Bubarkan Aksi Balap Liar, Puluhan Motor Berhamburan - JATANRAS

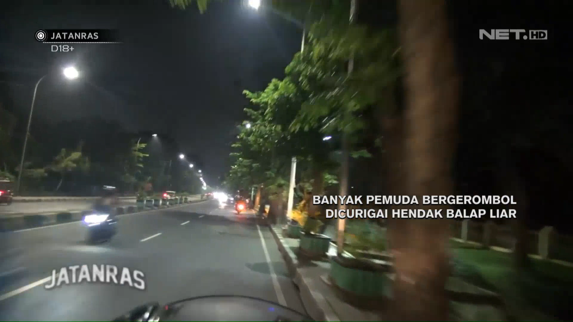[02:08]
Benar saja, tim Raja Wali tiba di lokasi Sejumlah pemuda bermotor telah bergerombol